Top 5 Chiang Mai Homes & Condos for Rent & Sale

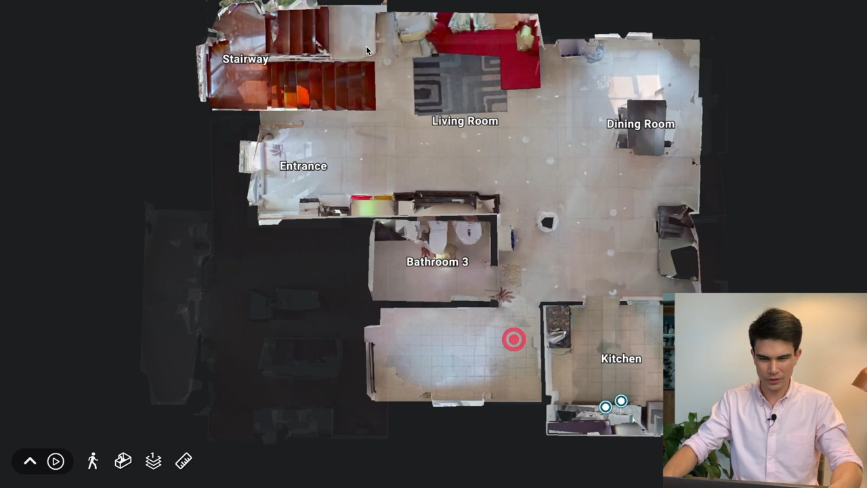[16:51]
Okay, so let's walk up the stairway this side here, okay?
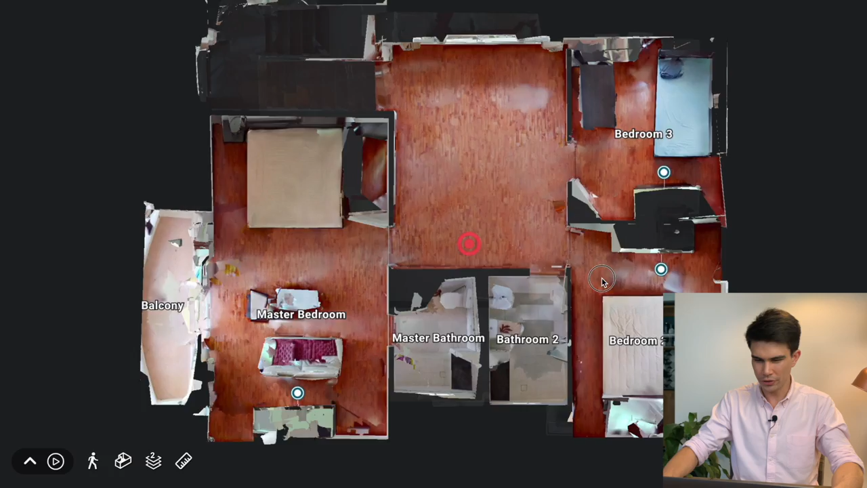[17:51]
Bedroom number two, jump in. Okay, yeah, pretty standard bedroom with you know, you've got some trees there in the window.
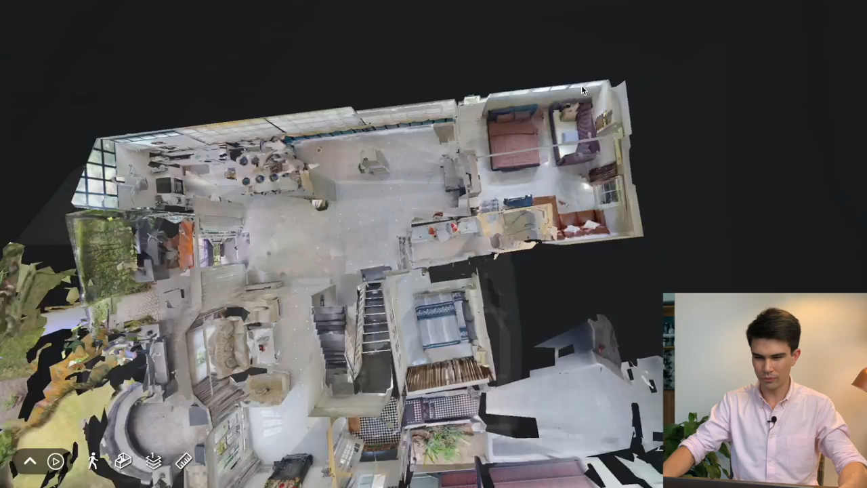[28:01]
It's bedroom number 3. Okay, coming in here.
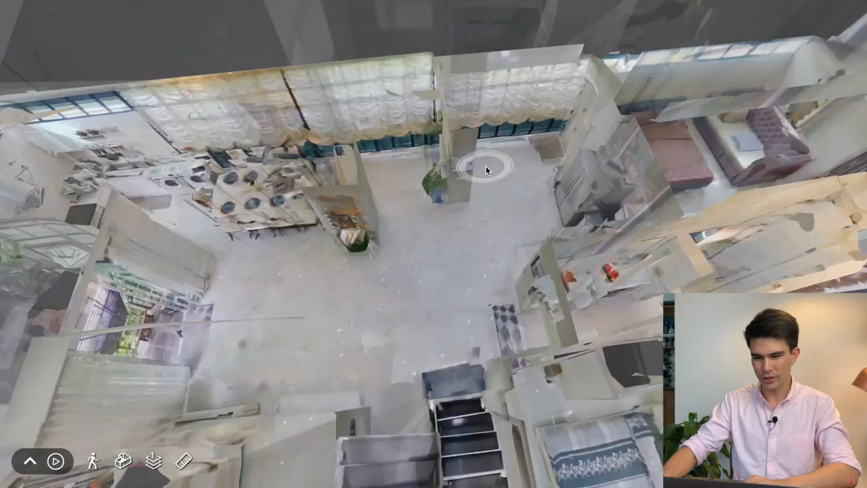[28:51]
So the guests would use this bathroom here. Okay, so it's kind of like a narrow bathroom, and then you've got a shower here at the end.
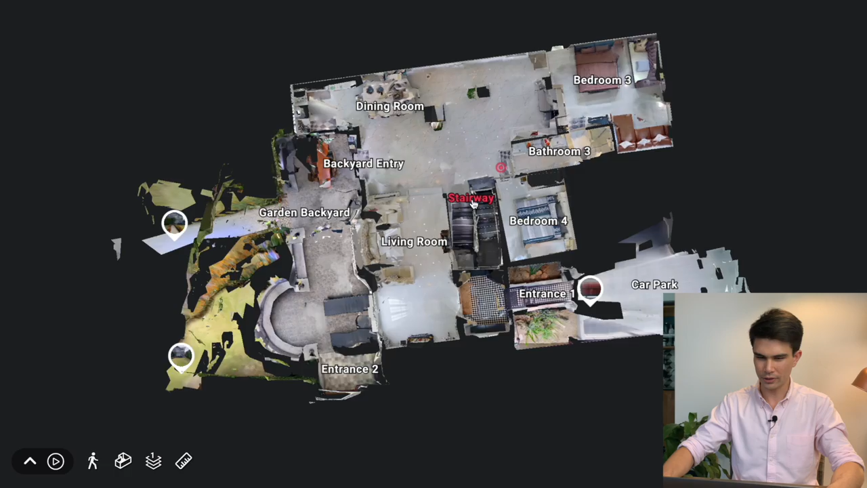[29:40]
So let's walk up the stairway.
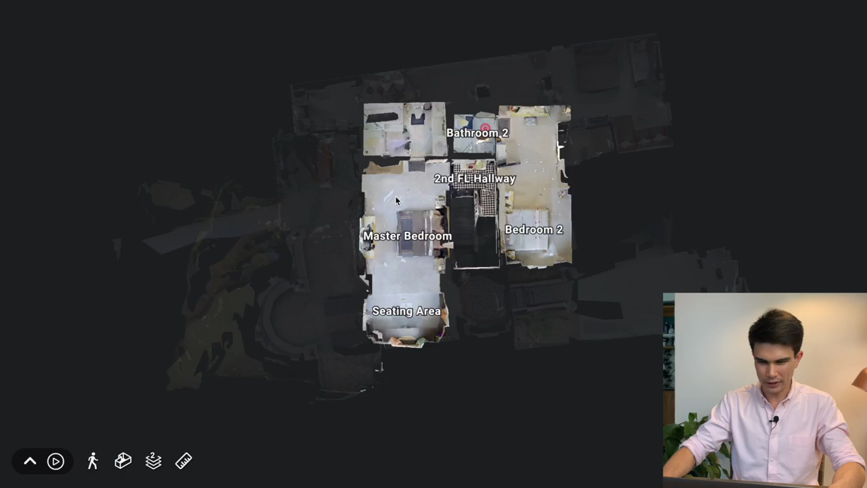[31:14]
Okay, coming into the master. Okay, better here. Ugh, I chuck this out as well.
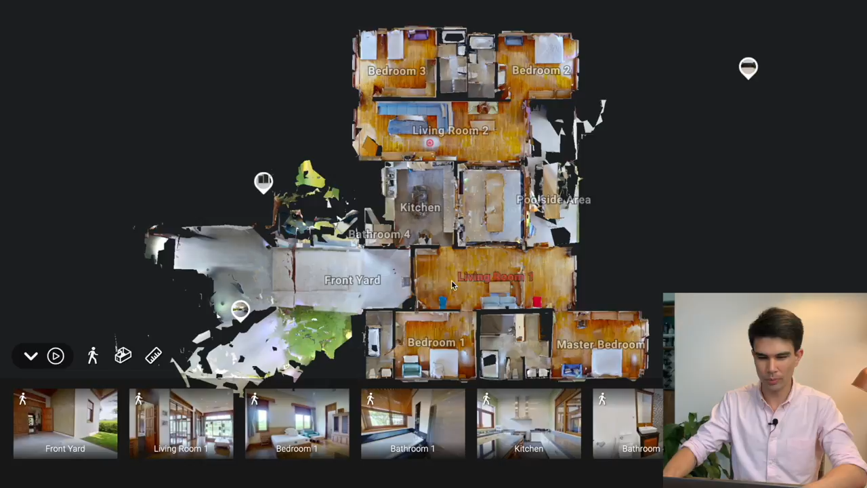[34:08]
Let's start from the front yard.
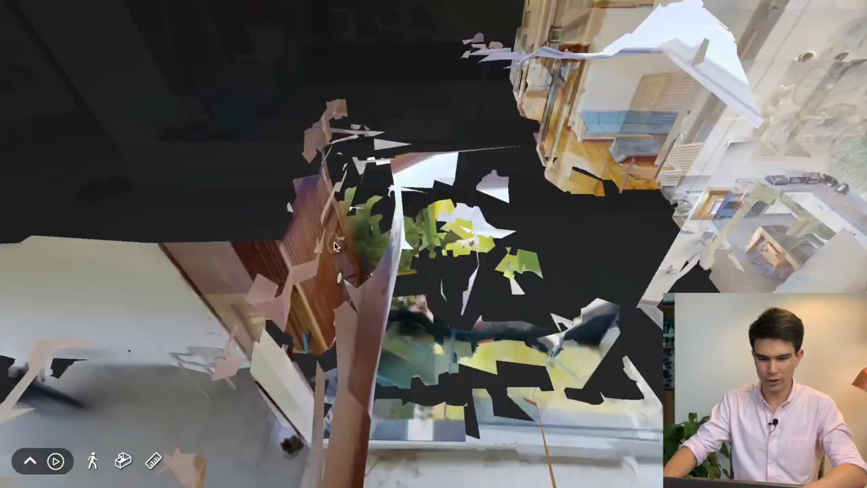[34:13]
Boom, okay, so you've got a gigantic garage. Look at how gigantic it is.
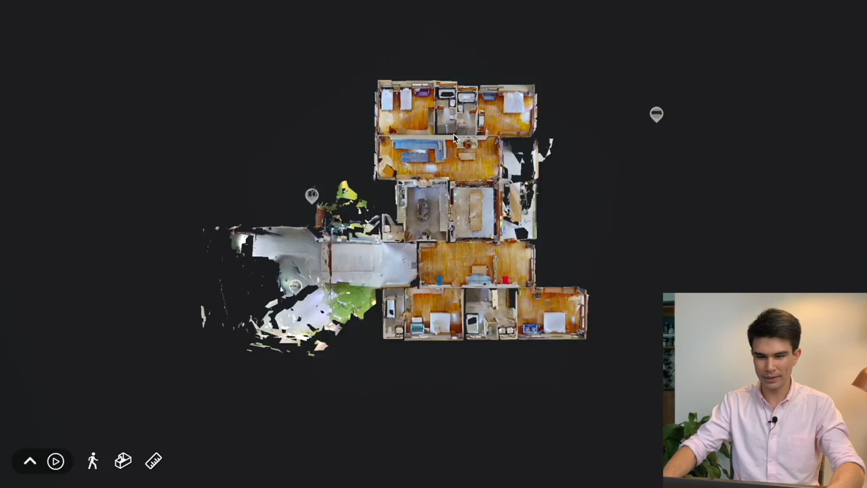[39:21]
This can be a living room for the people that live here.